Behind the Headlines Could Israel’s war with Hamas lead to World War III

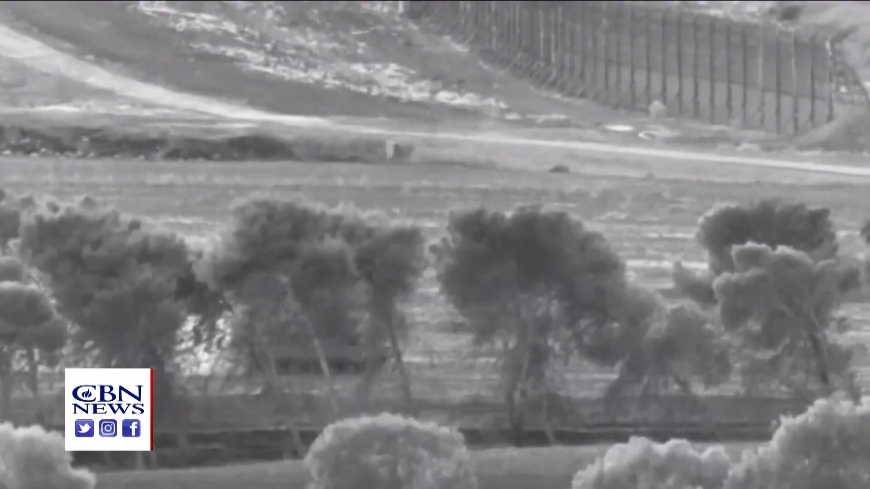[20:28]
In Gaza, the IDF released footage of its methodical ground
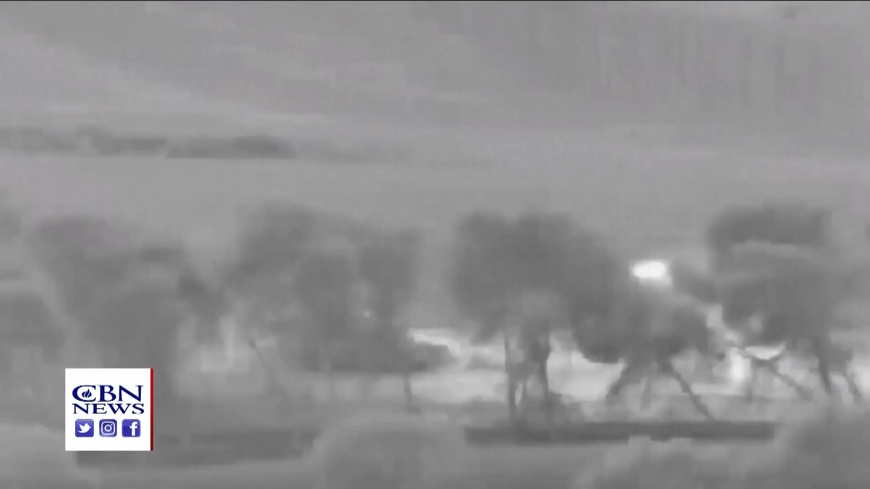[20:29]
invasion of the Gaza Strip
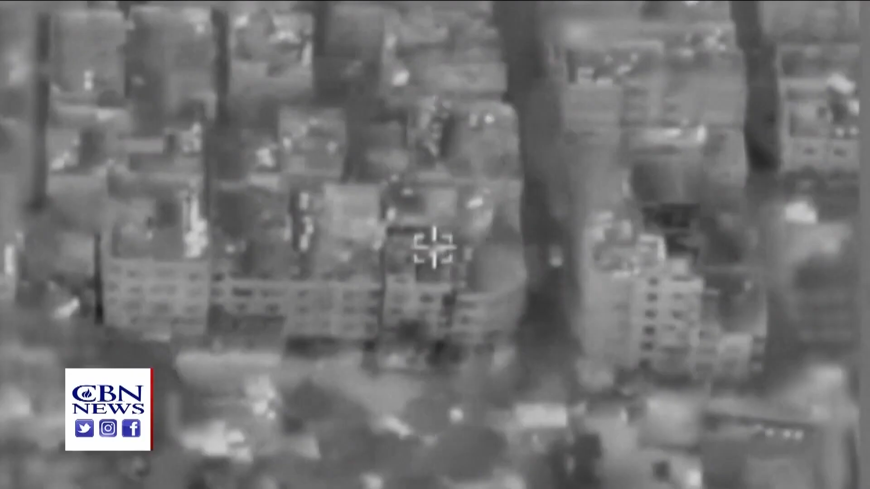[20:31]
as it continues its air bombardment of Hamas infrastructure.
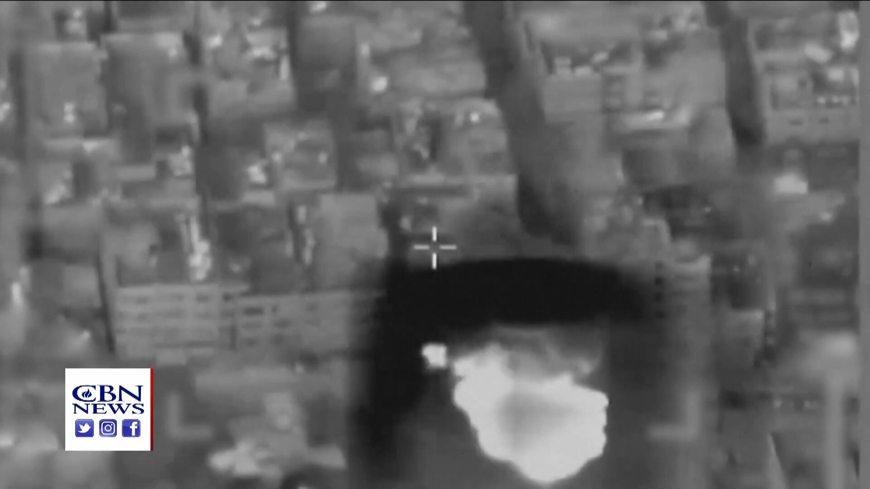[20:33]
On the northern border, the military continues to attack Hezbollah installations.
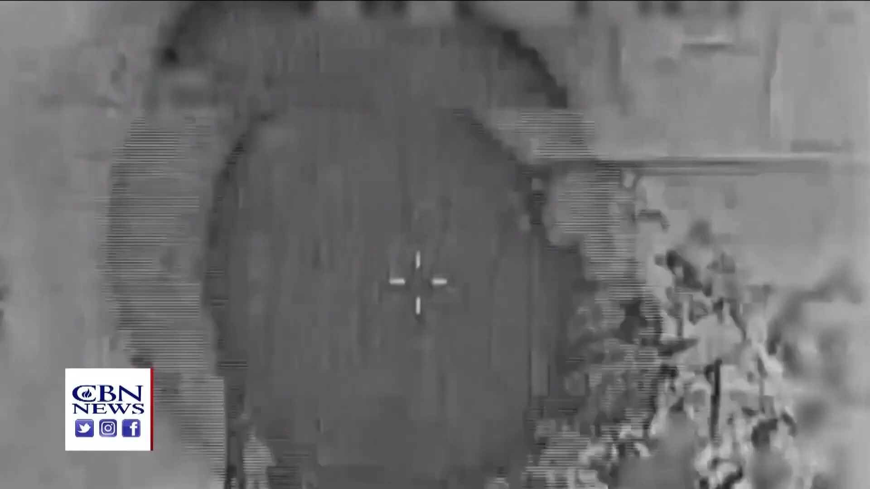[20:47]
In Syria, Israeli warplanes attacked a site that shot missiles toward Israel.